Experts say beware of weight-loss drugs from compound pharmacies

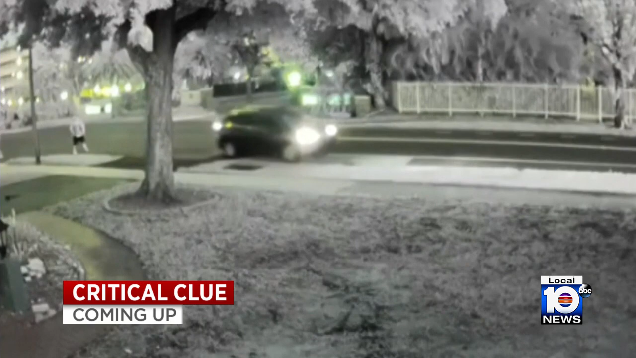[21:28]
Plus, only Local 10 has the critical clue that could help track down a hit-and-run driver who left the victim with broken bones.
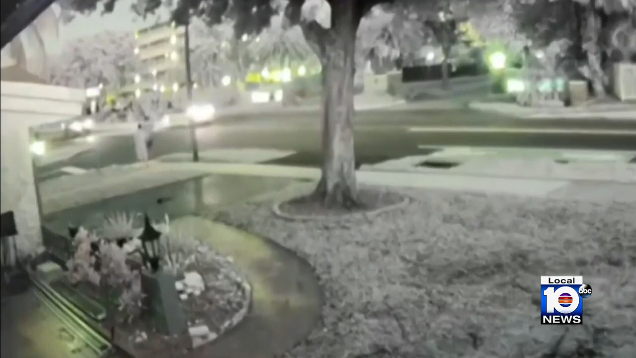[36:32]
And police releasing a crucial clue in the search for a hit-and-run driver who slammed into a person and riding a scooter and kept on going.
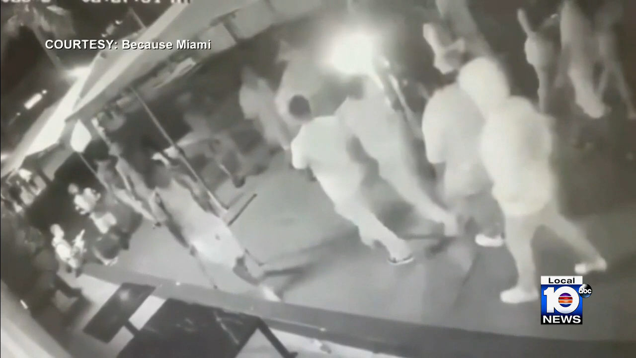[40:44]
and we've stopped the graphic video before the suspect shoots the man on the ground multiple times.
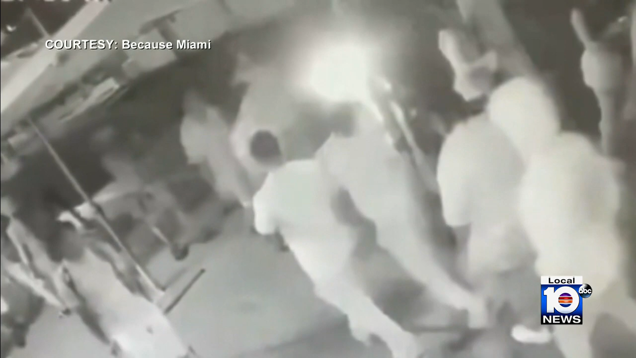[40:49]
We basically executed the victim, just walking down the street and shot and killed him.
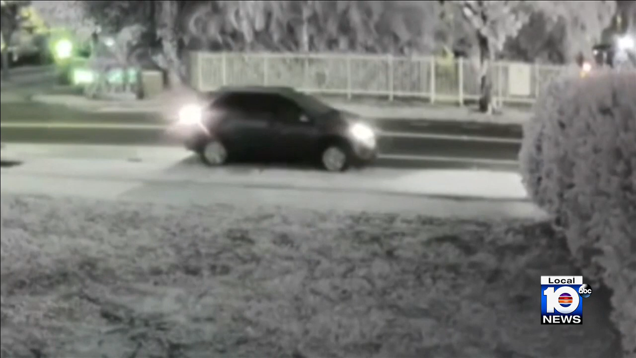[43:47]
The crash, which happened off-screen just past a row of bushes, occurred on Washington Street at South 48th Avenue.